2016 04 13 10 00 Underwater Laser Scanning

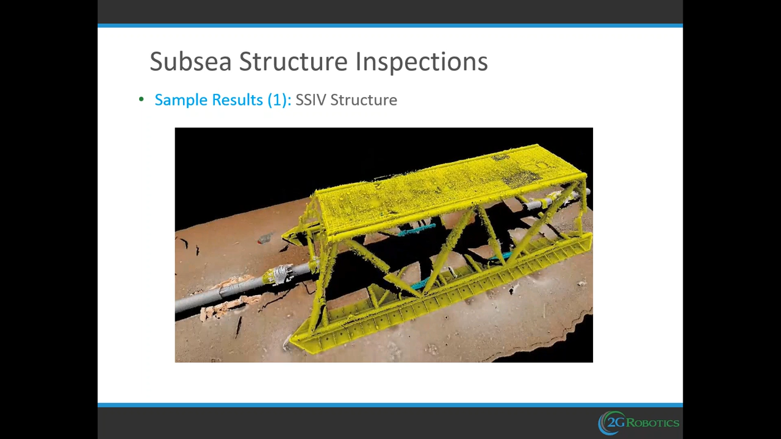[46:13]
This data was captured in around 20 minutes of moving the ROV around.
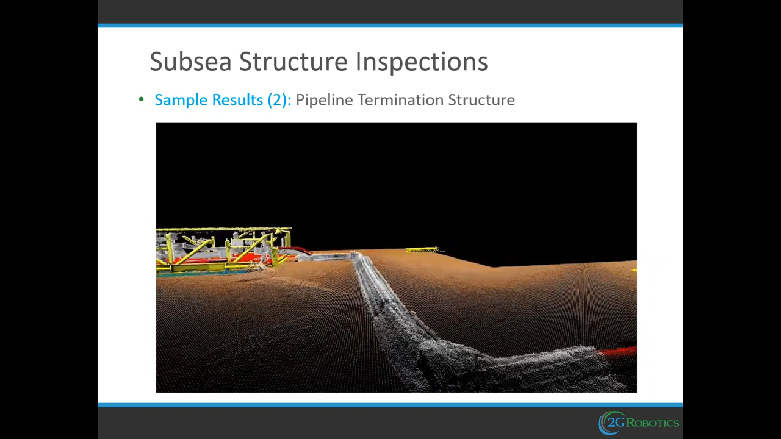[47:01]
So, there's some concrete mattresses protecting the pipeline. Okay.
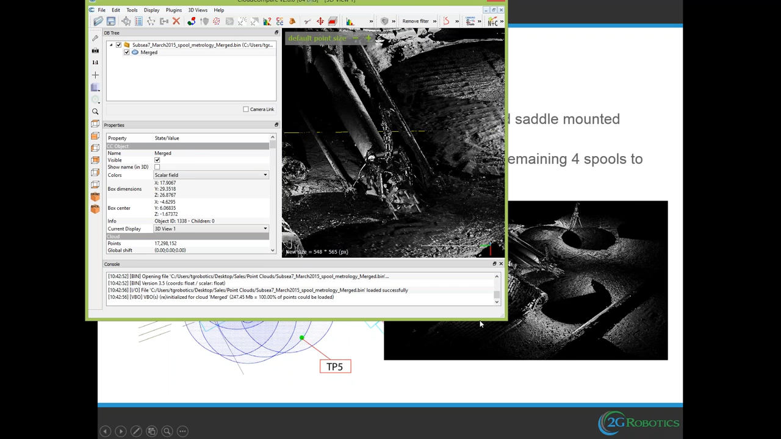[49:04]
So we did these six stationary scans from tripod positions. This is 90 meters deep in the ocean.
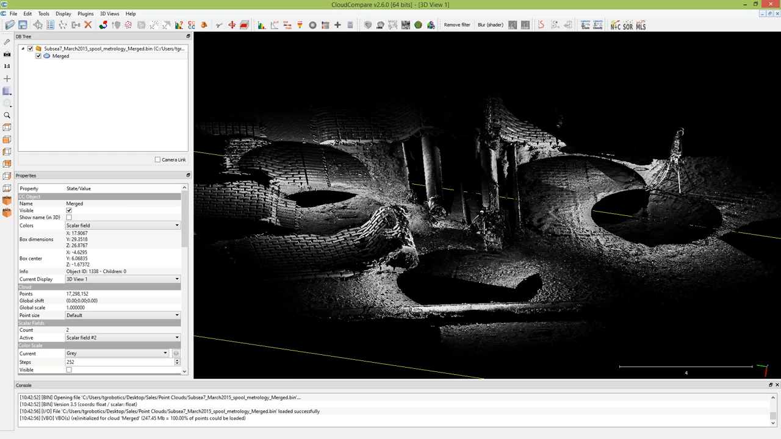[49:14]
Each scan performing at 360 and then using common points between the scans to merge them together.
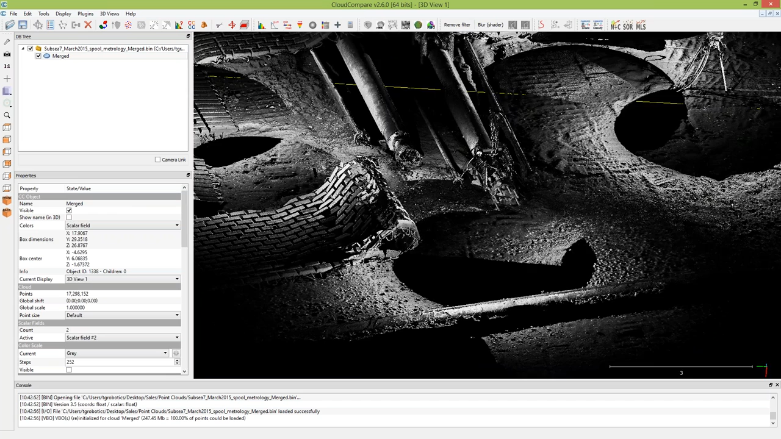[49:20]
So you can really see the sort of detail that we're getting here.
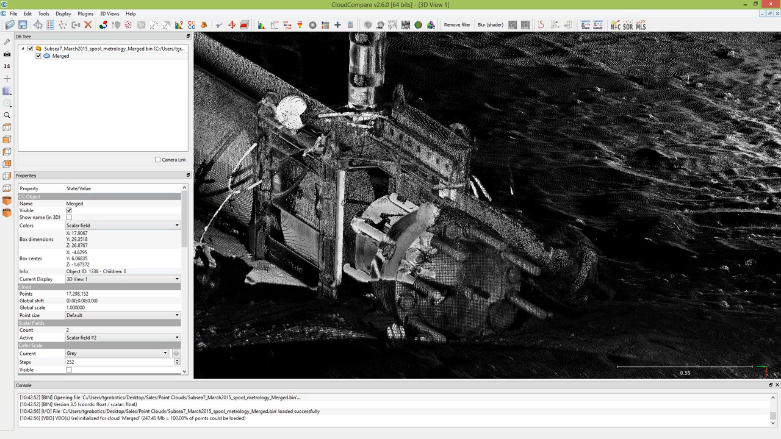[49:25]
One thing that may be of interest is this hand sticking out of the seabed.
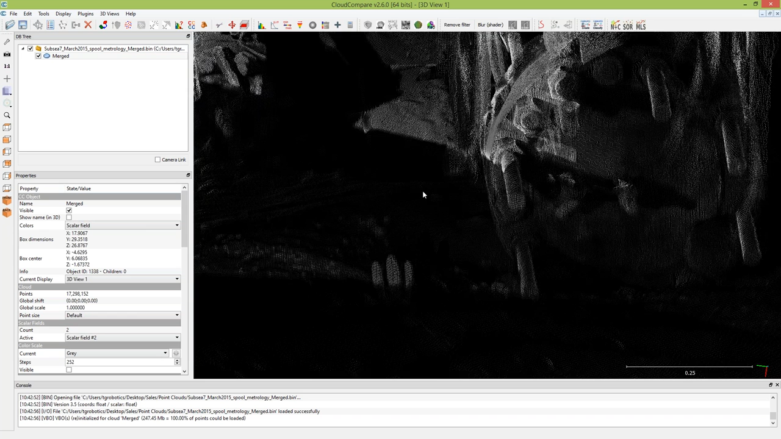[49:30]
Our operators got a little freaked out when they saw that, but I think they determined that it was just a work glove.
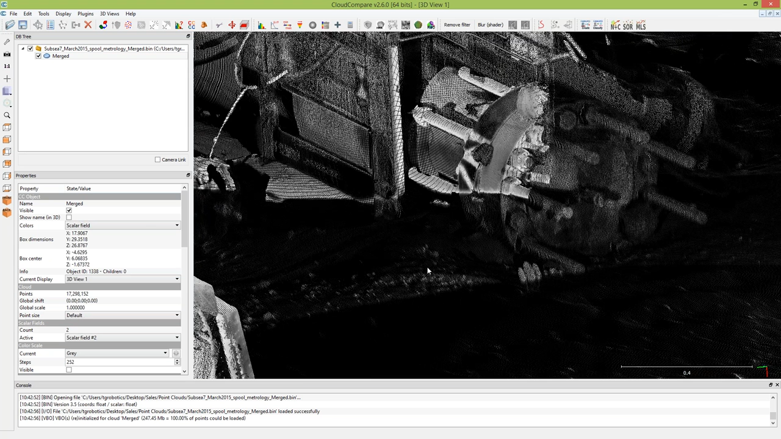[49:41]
You can see some sort of merchant or marine life there. These concrete mats were previously covering the pipelines and the ROV dragged them off.
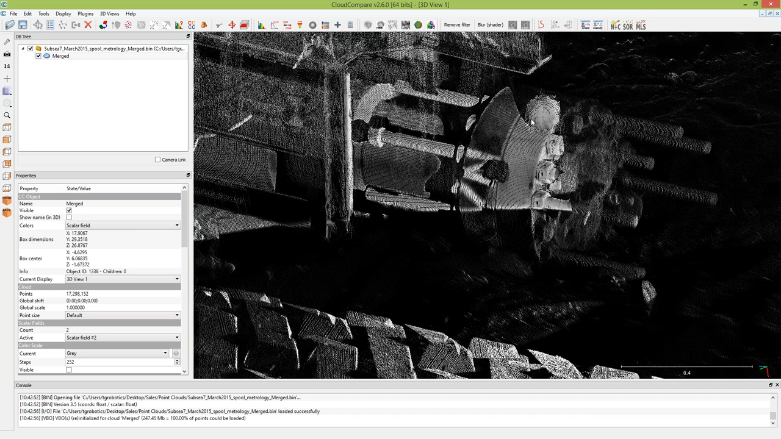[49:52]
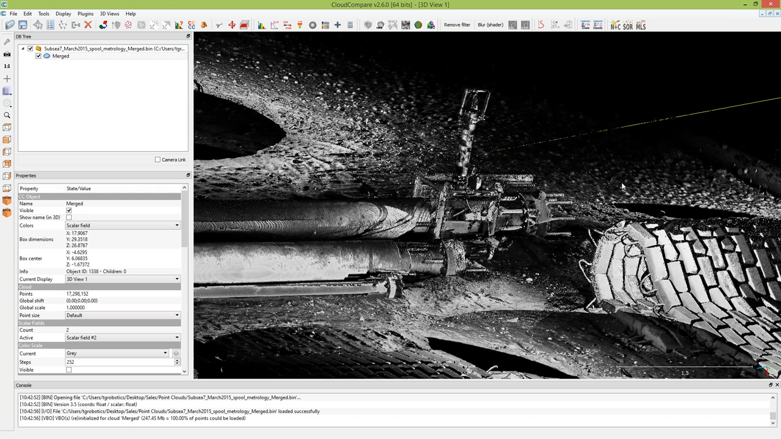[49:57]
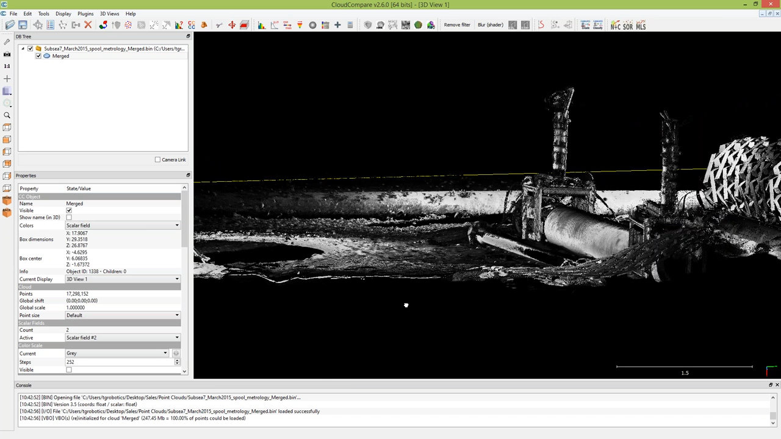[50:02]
So you'll see these three transponders in the scene. These are long baseline acoustic transponders, and so we know the position of these transponders transponders in real world geocoordinates. So by knowing the reference points on these three transponders, we now know where this scene, this entire scene is in geocoordinates.
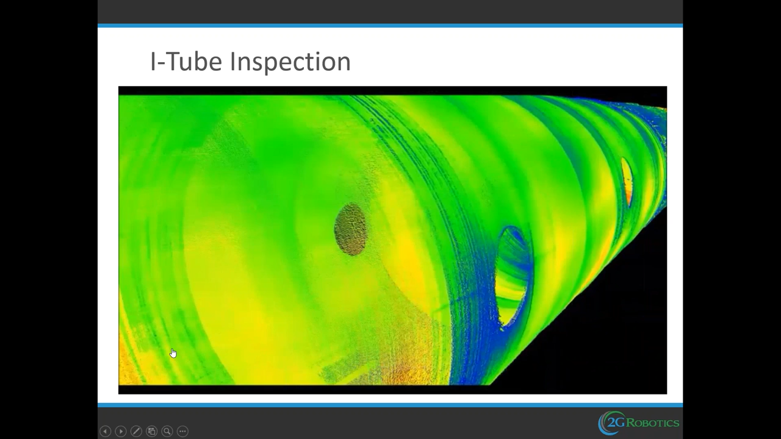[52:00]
So now we're getting into the water section, you'll see a bit more marine growth on the sides.
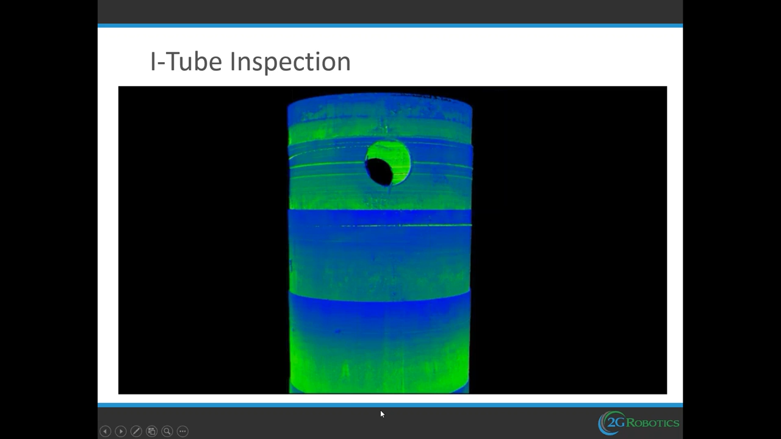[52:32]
and all of them were stitched together to build up the full model.